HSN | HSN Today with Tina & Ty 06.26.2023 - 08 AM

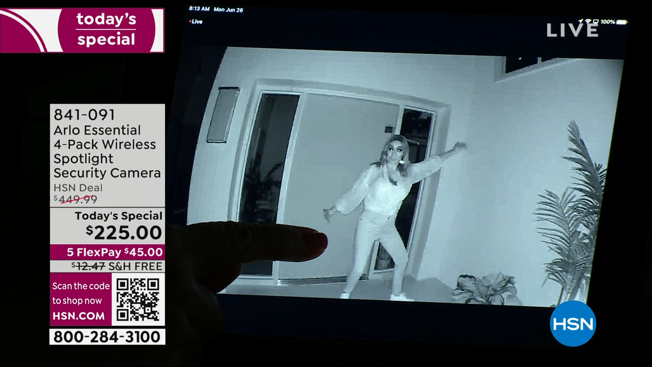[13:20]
It looks a little pixelated. It's just focusing. There we go. Okay. Now watch this. What I'm going to do, it has a built-in spotlight. So when it detects motion, the camera, look at this.